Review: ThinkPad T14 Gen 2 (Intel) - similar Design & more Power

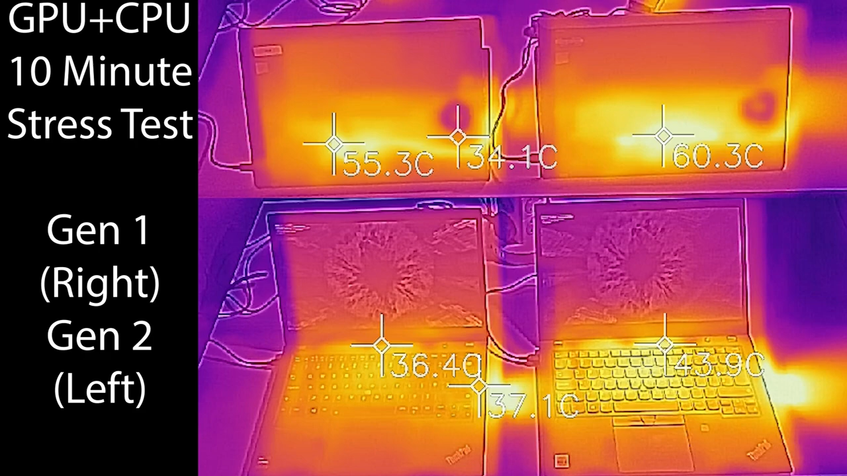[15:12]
After about 10 minutes, the T14 Gen 2 settles back down in terms of temperature. The first few minutes is where the aggressive turbo boost takes place. And in that time, we see surface temperature on the base cover as high as 65 degrees,
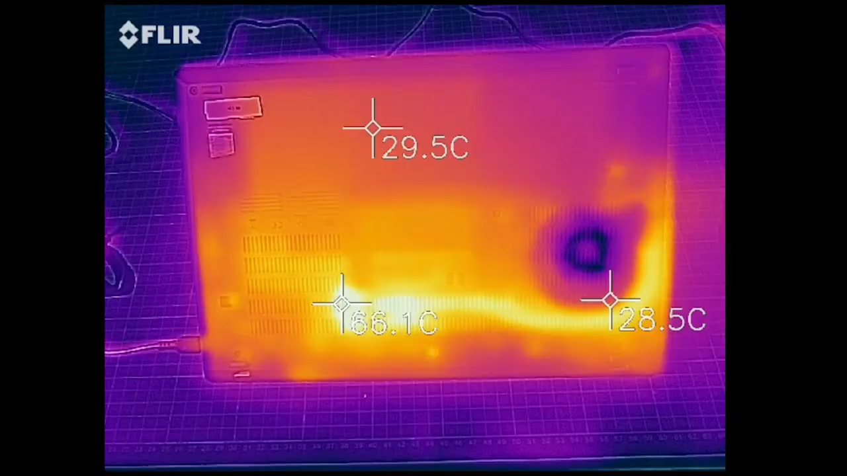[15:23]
which is really toasty. It just settles back down. Oh my God. Are you kidding me?
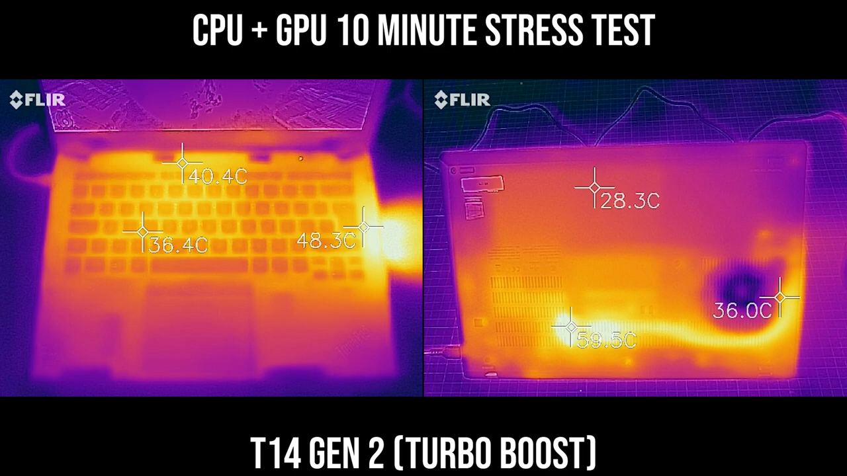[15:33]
Seriously? 60. No, no, no, no, no. That's horrible. That's when you stop having kids. On the top cover, because the chassis design is very similar between the two, you can see the heat exit from the right hand side. That's where it gets quite hot as well. It's something not to suggest to touch. On the CPU focus workload, after the TDP settles to about 20 watts on the new model, you can see the temperature is marginally better, but this is only because it's thermo-managed.